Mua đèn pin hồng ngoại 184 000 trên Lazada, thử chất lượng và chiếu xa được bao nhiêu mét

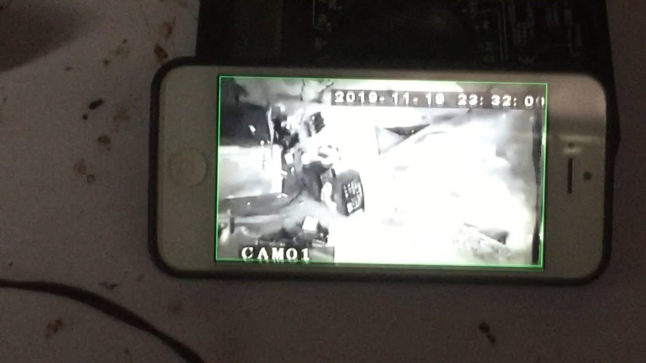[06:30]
Rồi, vợi sáng một tí, giờ xoay đèn.
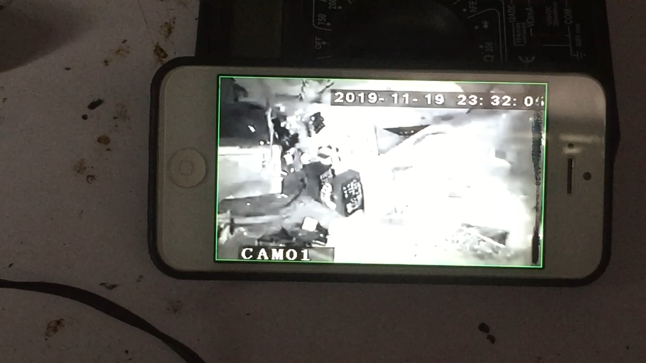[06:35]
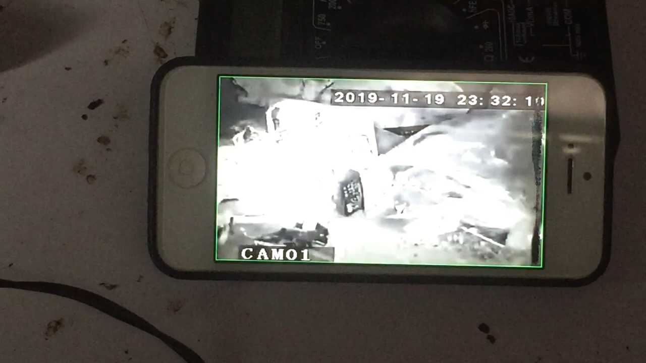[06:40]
Rồi, xoay đèn có tác dụng, nói chung là có tác dụng.
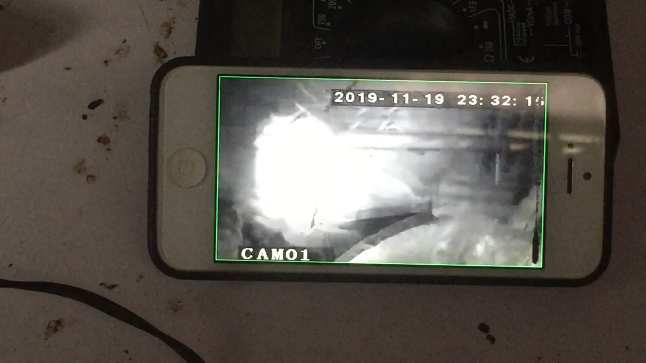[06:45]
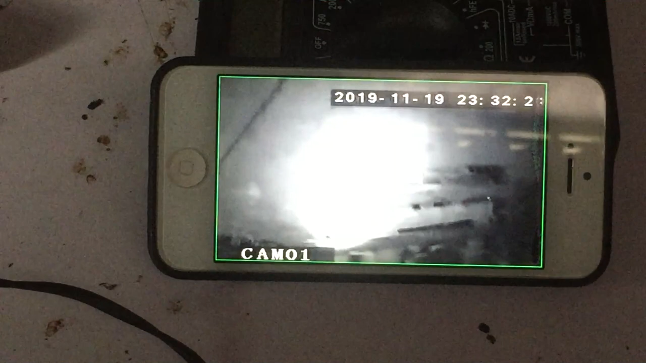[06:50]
Có tác dụng đấy. Nhưng mà không biết có xoay được xa không.
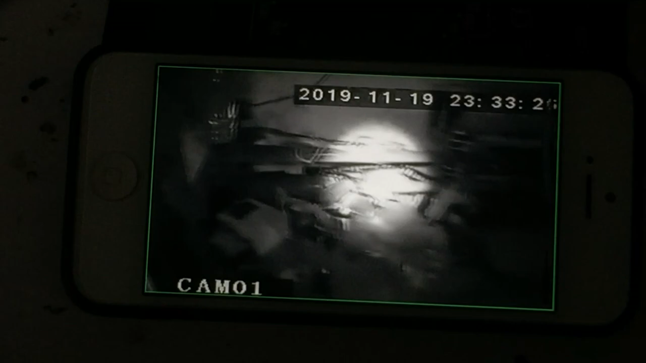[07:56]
Được đấy, cũng sáng đấy. Không biết có xa không.
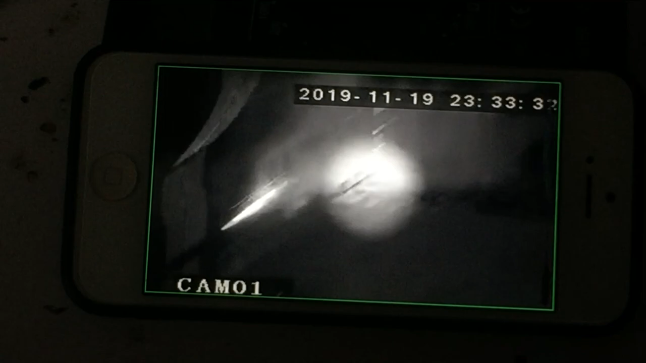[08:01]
Để đêm tối hôm nay tôi sẽ soi xem được bao nhiêu mét. Cái đèn này soi được bao nhiêu mét.
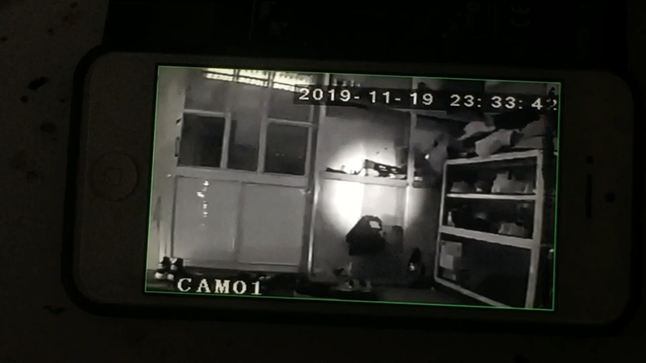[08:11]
Đây thì gần 2-3 mét. Cũng sáng đấy. Soi trong nhà.
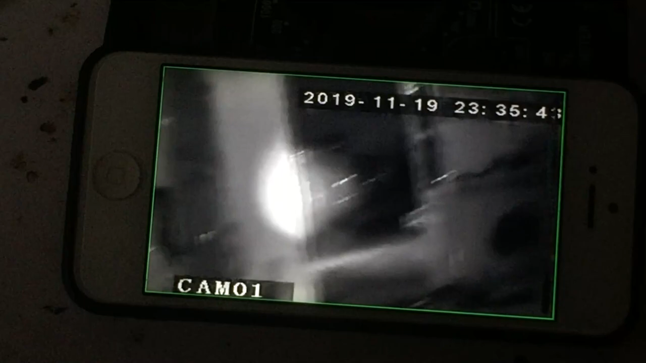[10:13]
chắc là sẽ soi được độ khoảng 7-8 mét, và độ còn độ chục mét thì là kém,
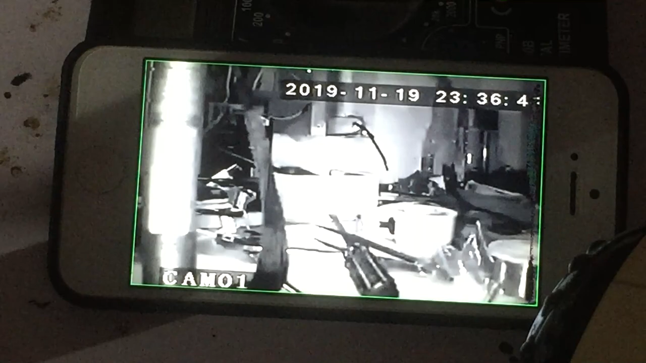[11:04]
tối thì mới nó mới chính xác, tối mới chính xác. Thế là có nghĩa là đúng là người ta bán cho mình một cái đèn pin hồng ngoại như vậy
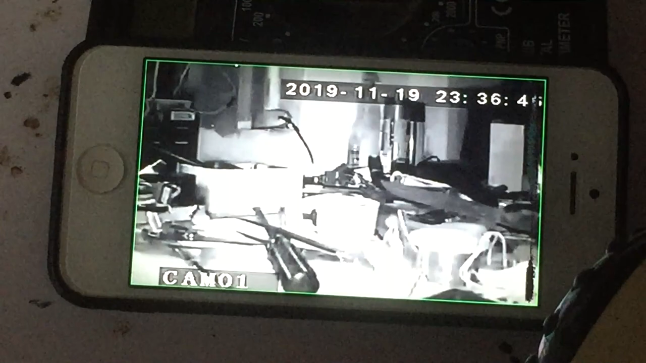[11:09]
là đúng là đèn pin hồng ngoại. Thế còn chất lượng
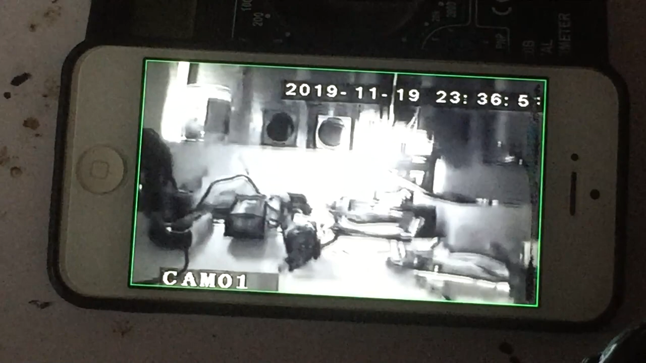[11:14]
soi được xa bao nhiêu mét thì tối nay thử nghiệm mới khẳng định được.